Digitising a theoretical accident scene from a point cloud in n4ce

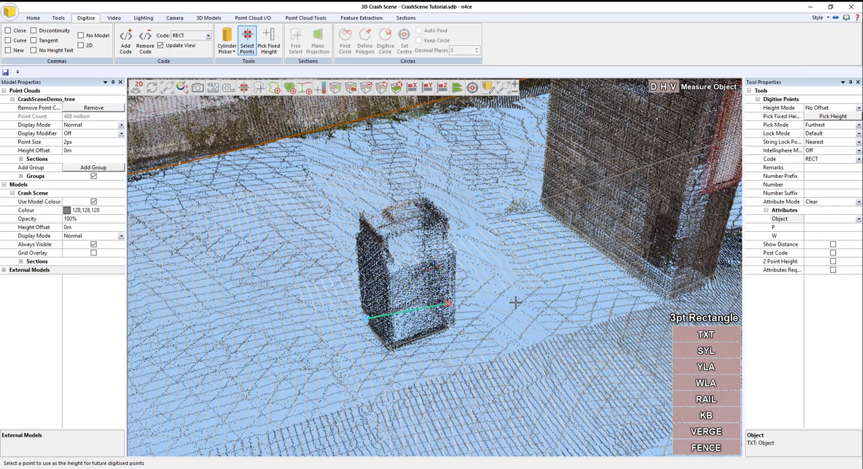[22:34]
So, we still need to do the lamppost.
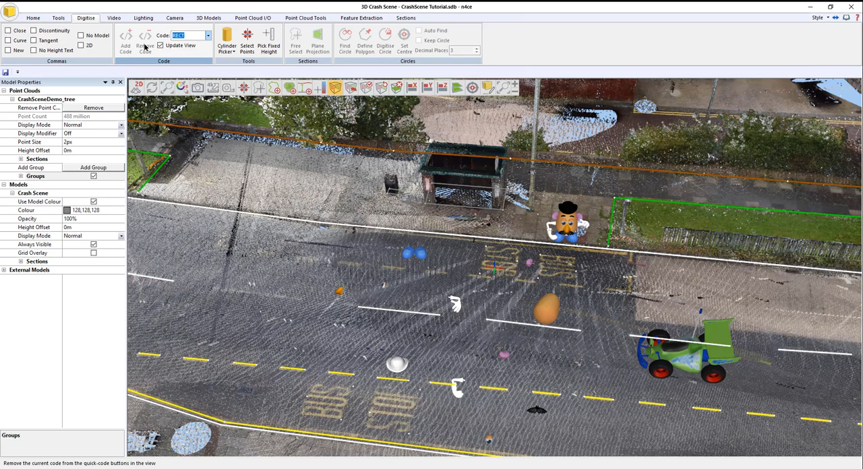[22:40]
So, I'm going to put LP in here. Select.
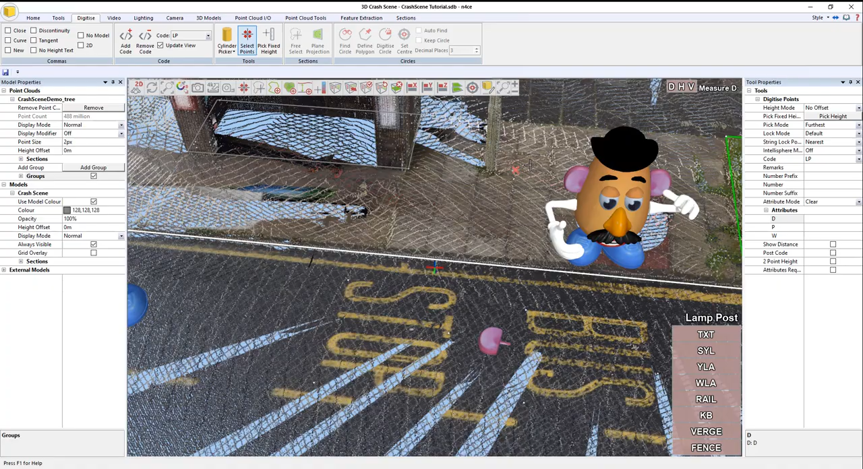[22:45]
Select. So, to pick up the center of this here, I'm going to very quickly just go cylinder picker.
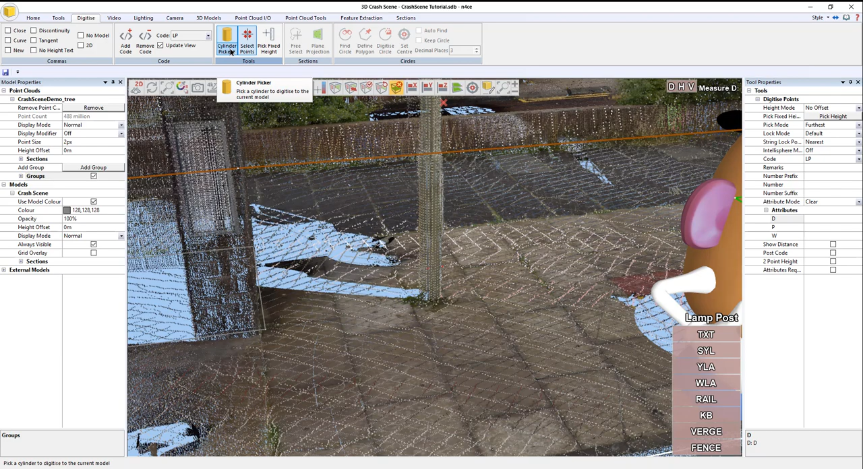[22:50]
Okay. And it's set to farthest at the moment. So, let's go nearest. Okay.
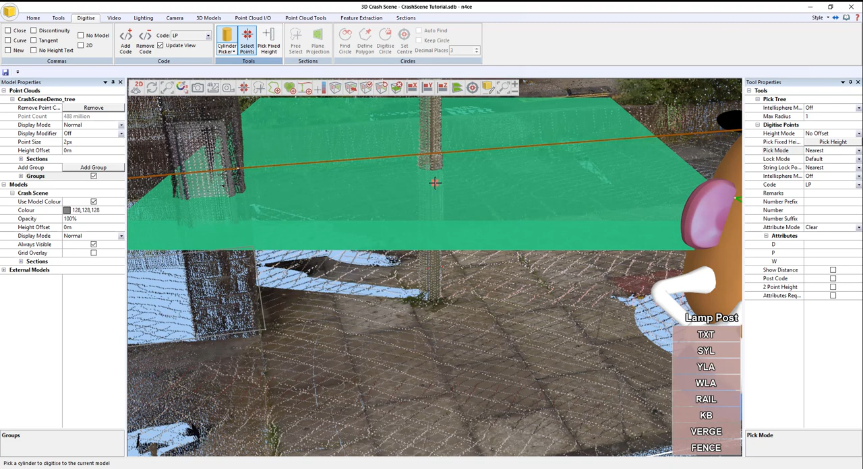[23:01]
And it's obviously, the default radius is way too big. So, let's go 0.2. So, it knows what Rutter to look at. So, here we go. Okay. And if I now go to sections and show path. There you go.
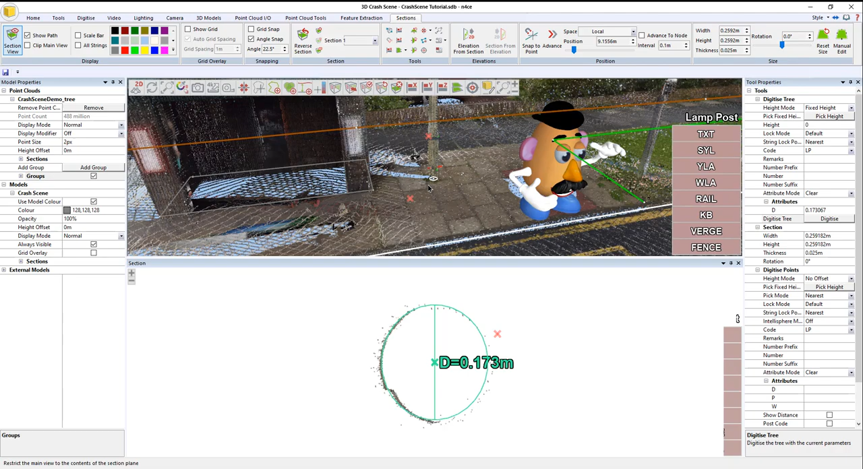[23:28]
You can see they're at the ground level. And I believe there's another lamppost here. There is.
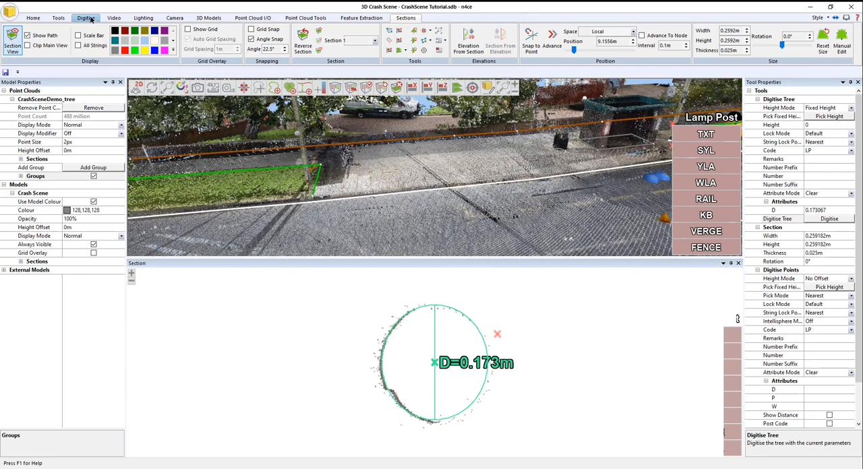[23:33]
About to digitize. Cylinder pickup. So, there.
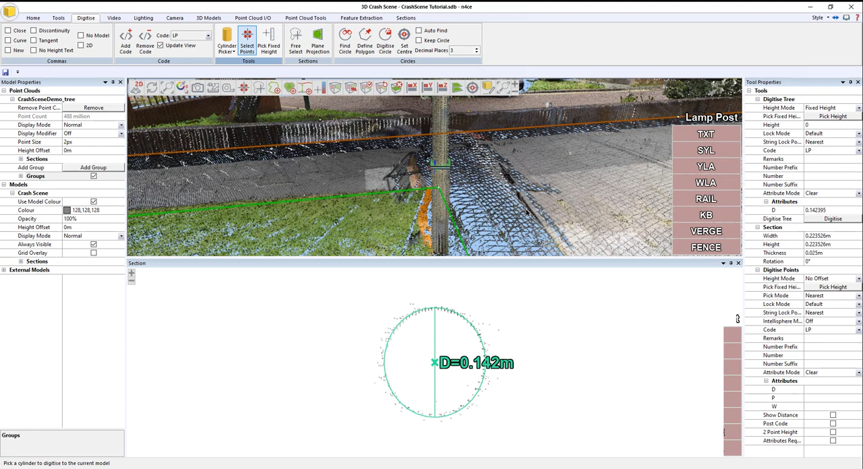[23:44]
Move it down if you need to.
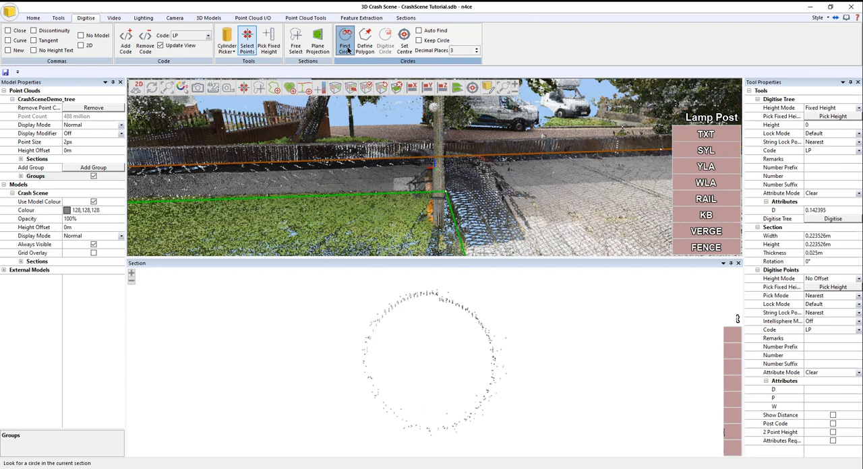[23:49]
Find circle again, once we're happy. And then pick height, ground level, digitize.
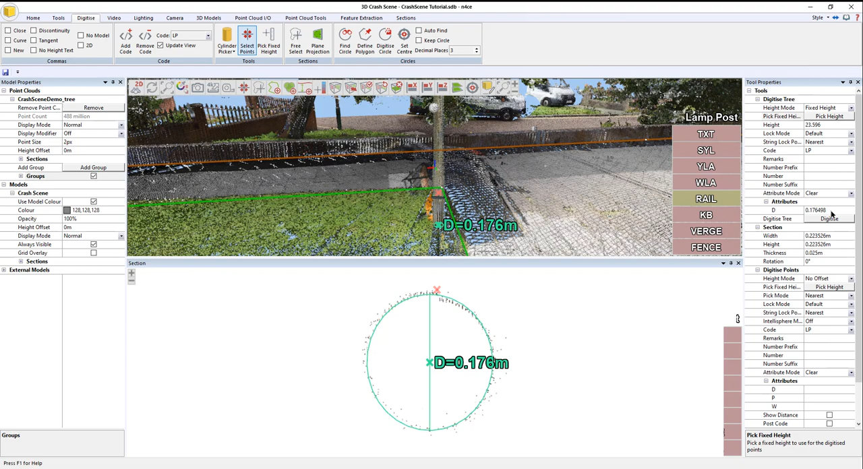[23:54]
And that's done. And then we can close the section view.
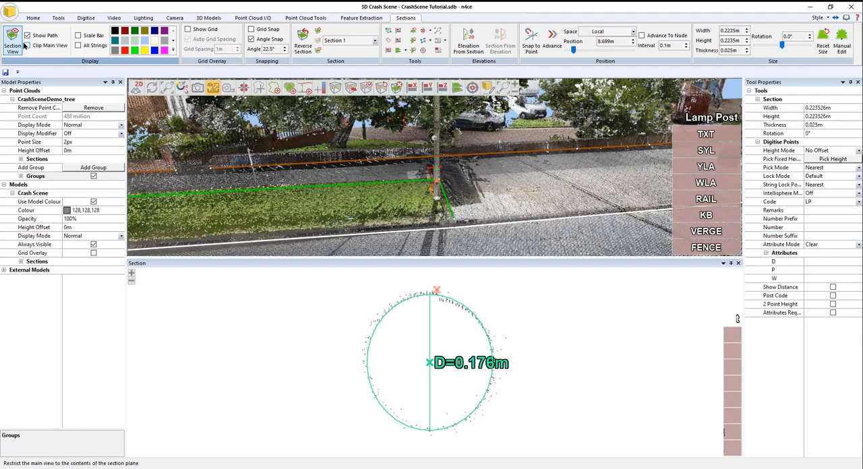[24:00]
So, we've done the lampposts. We've done the bins.
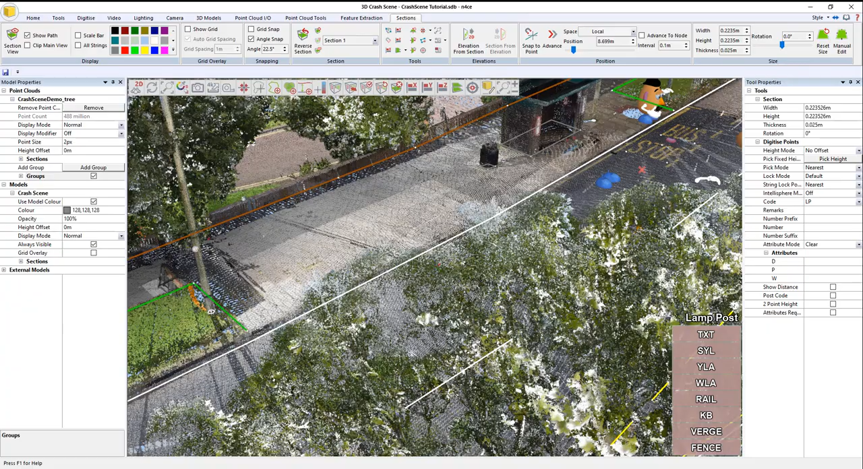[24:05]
We've done the bus stops. We've done the text. We now need to start thinking about the detail
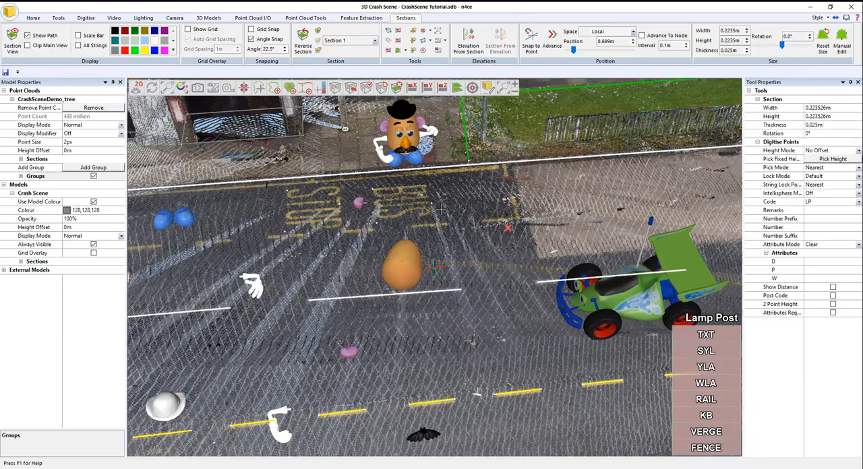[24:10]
on site in terms of the crash investigation itself. So, I'm going to switch to the code marknum, which essentially is exactly what it says on the tent. It's a numbered marker. Hit add. Okay. So, we're going to tick required attributes. So, that it does not let us continue until the appropriate attributes are filled. So, I'm going to say number one. And comment is going to be body.
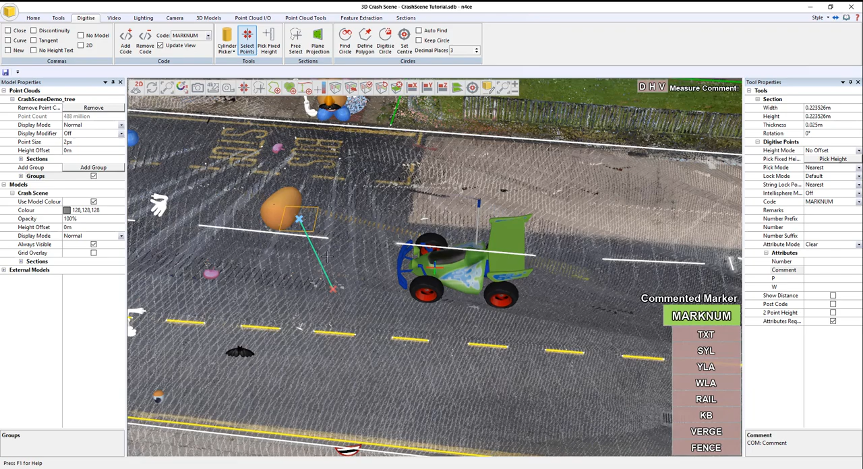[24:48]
And stick that there. That goes in. Just to say that it's been done. Okay. So, the next one. Number two. We could auto number if we needed to. But I don't know whether things are picked up in order all the time. And a comment. Yeah.
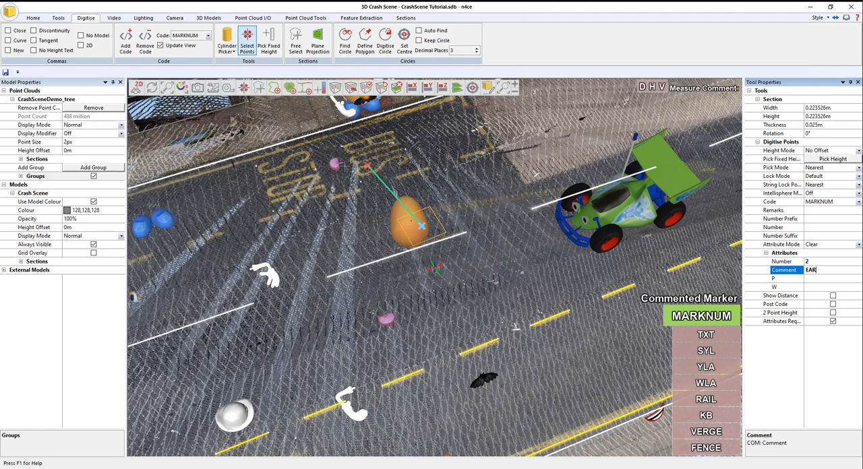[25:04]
Number 11.
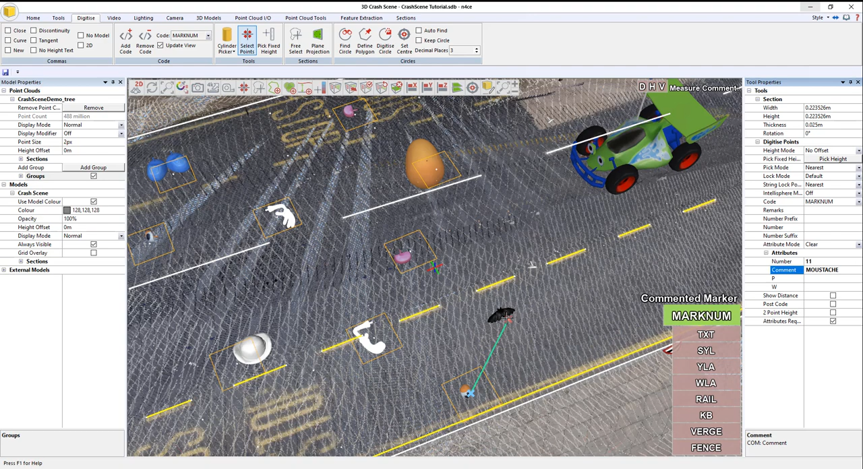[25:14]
Okay. So, that's those objects picked up.
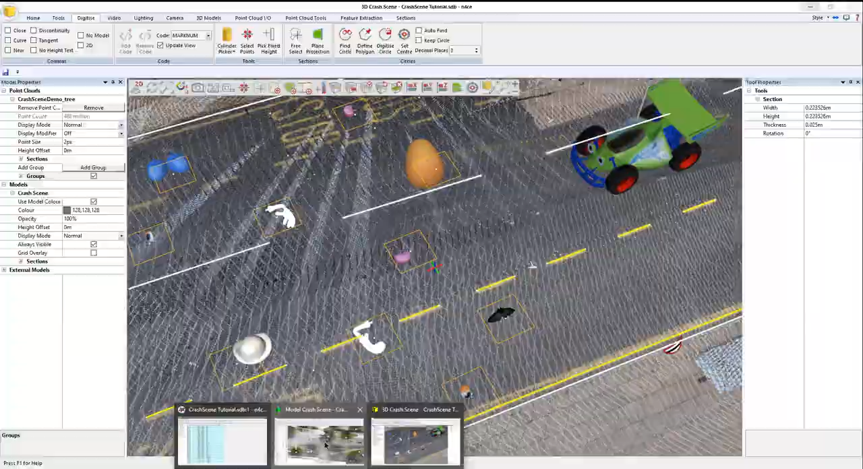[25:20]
If I flip back to here and turn off the image,
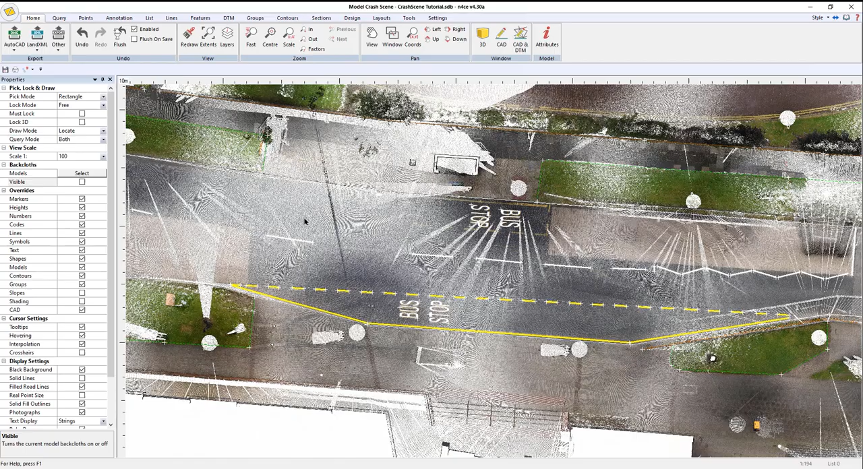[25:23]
there you can see all of the numbered items.
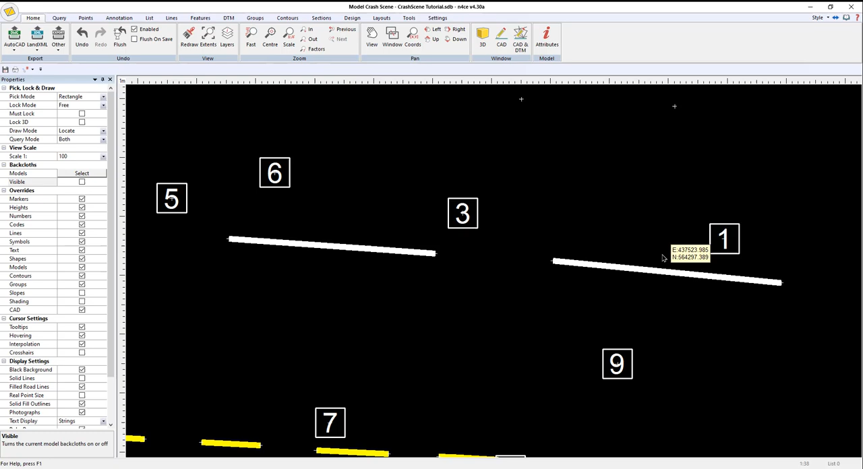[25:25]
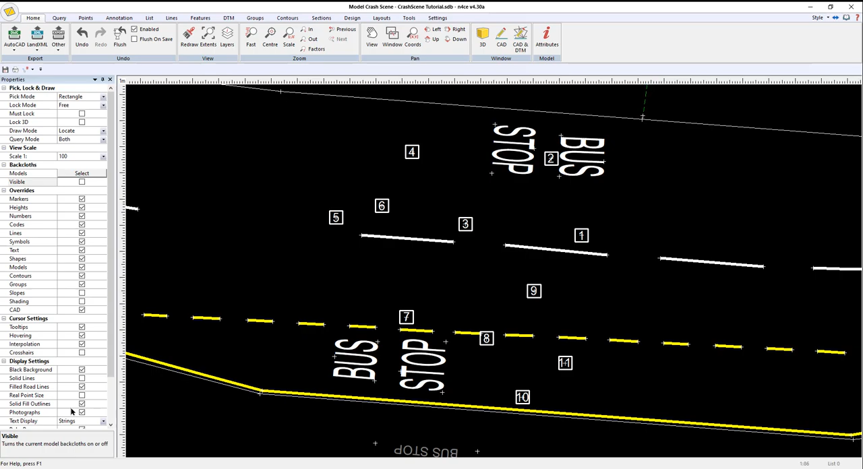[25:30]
Take that off. There we go. Properly filled. Now, I need to pick up the vehicle, the vehicle extents. So, back in the point cloud engine, I'm just going to finally finish by picking up the extents of the car.
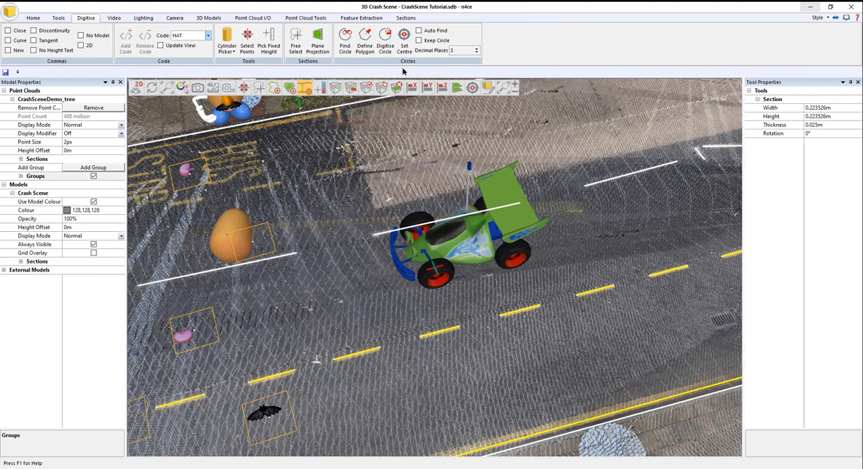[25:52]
Put in the code. We'll assume it's a hatchback up for the time being. Enter. Select. Okay. So, we're just going to go back to the front and size it.